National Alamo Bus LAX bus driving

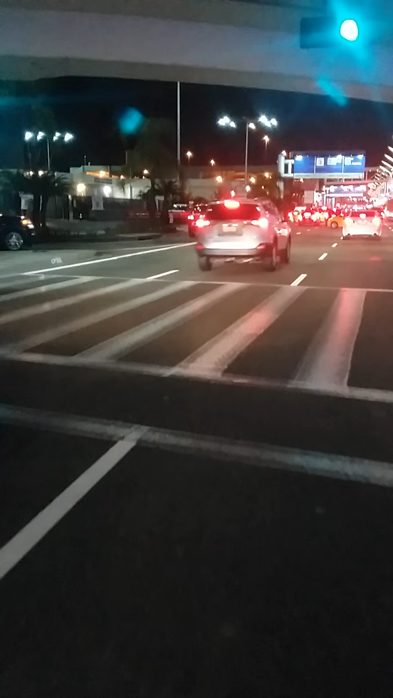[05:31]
This kind of shit we do. Oh yeah. Oh Lauren, that's my friend, my co-worker. She's stuck over there, Terminal 1. Go ahead, dude, go ahead. Good karma. I let people go through, I get good karma. Anyways.